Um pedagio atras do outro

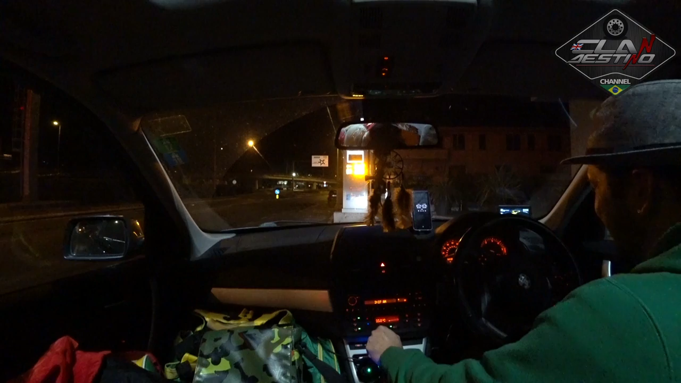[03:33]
Parou um suíço aqui do lado Chegou ali aqui O cara tava puro Ah, mas não dá pra entender aqui Pra que lado que vai Quase nem mexeu o ponteiro aqui Esse negócio, né? Foda
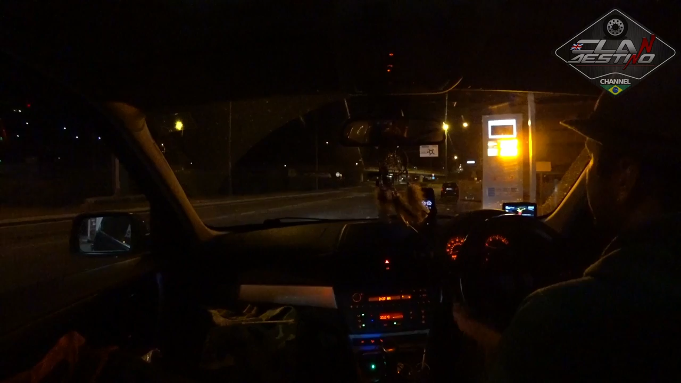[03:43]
Vamos ver aqui também Pra que lado que a gente pega aqui, né? Que horas são? Duas e... Três e vinte e cinco aqui Horário local Aí fala Milano à esquerda e Milano aqui, ó
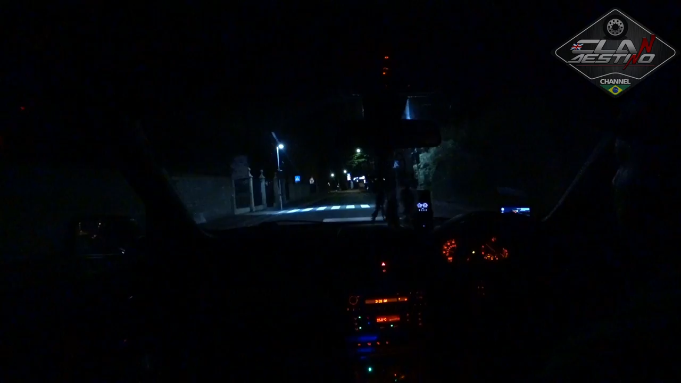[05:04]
Pronto, paguei 1,63 ali, 1,64 Aqui tá 1,57 Pronto Tomei na tarraqueta aí de 5 centavos Esse lago aqui Esse aqui é o lago de Como Esse aqui do lado aqui Agora não dá pra ver porque tá de noite, né?
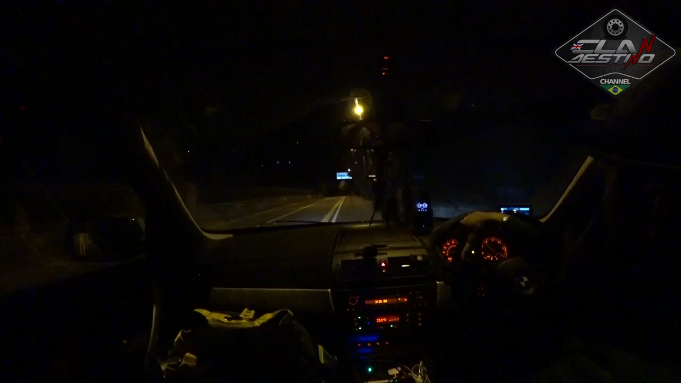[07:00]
Milão Bérgamo Aqui, obviamente, as duas placas falam Milão pros dois lados Ó, Milão aqui à esquerda e Milão à direita Tipo, você tem que jogar a moedinha pra cima e escolher pra que lado você pega, né? Os dois lados tá falando Milão
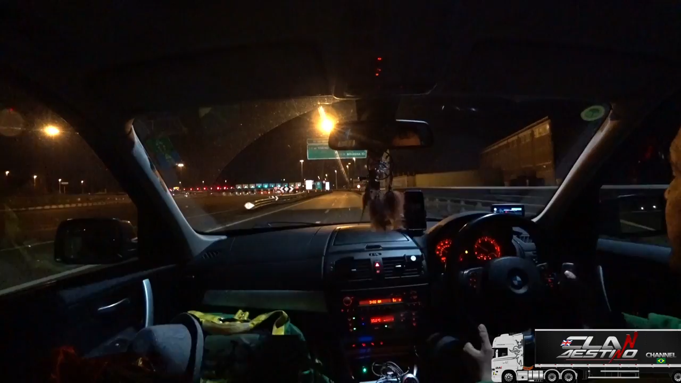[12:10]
Então esse pedaço aqui é aquele que vai pra Venente.
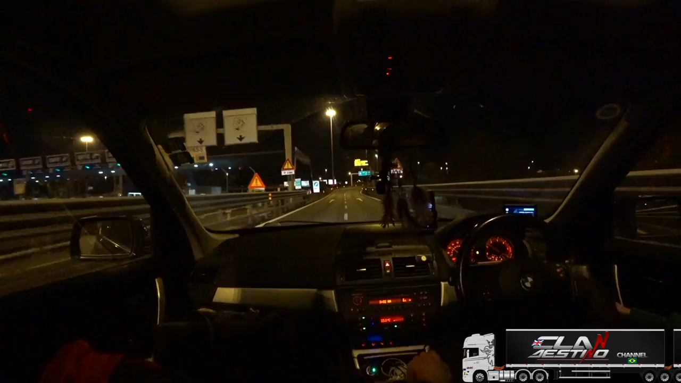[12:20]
Pô, os lugares que eu conhecia bem eu já tô perdido, hein? Mas não se engane, tem outra aqui na frente pra apagar. Não se iluda, querido. Tem outro bem aqui, ó.